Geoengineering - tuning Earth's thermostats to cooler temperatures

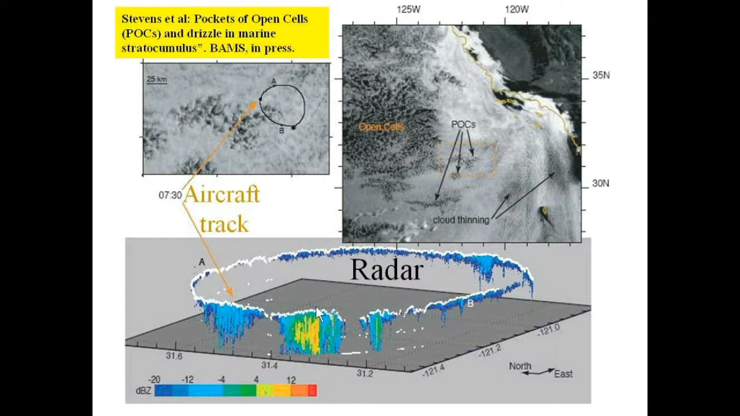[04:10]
between point A and point B there were the POC, A and B. And you see that the clouds in the POC are intermittent, and where they occur they drizzle heavily, and otherwise they hardly drizzle at all. And